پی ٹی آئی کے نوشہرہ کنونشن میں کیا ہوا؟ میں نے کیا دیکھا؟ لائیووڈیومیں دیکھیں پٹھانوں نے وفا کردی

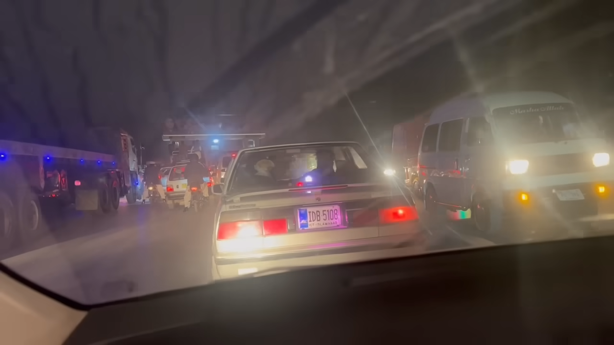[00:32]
لوگ نکلے وہ مناظر آپ دیکھ سکتے ہیں بزار میں کھڑے ہو کر میں نے ویڈیو بنائی آج نشہرہ
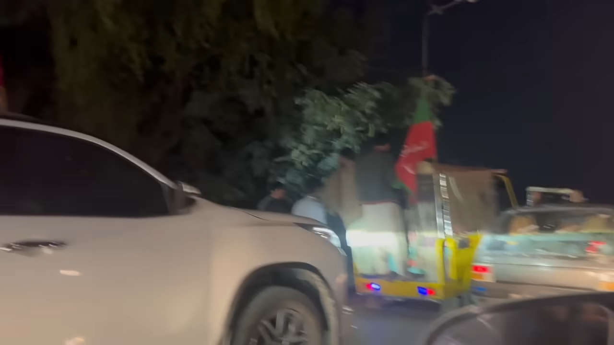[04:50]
رکشے پر دیکھیں کس طرح لوگ یہاں آئے تھے لوگ رکشے کروا کر آئے ہیں اپنے پیسے لگا کر آئے ہیں ہرچا کر
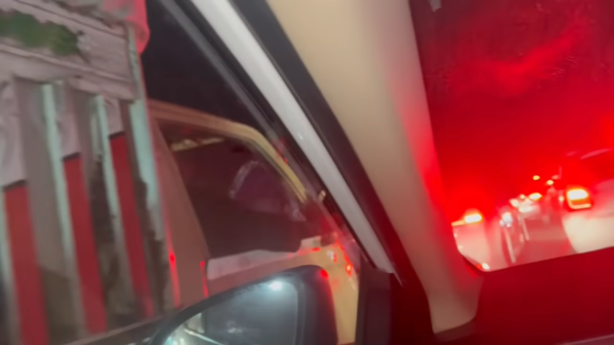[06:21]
جلسہ تقریباً دو گھنٹے پہلے ہتم ہو چکا ہے لیکن ابھی بھی لوگ یہ دیکھیں یہ منظر دکھائیں یہ منظر دکھائیں یہ تحریک انصاف کا جنون ہے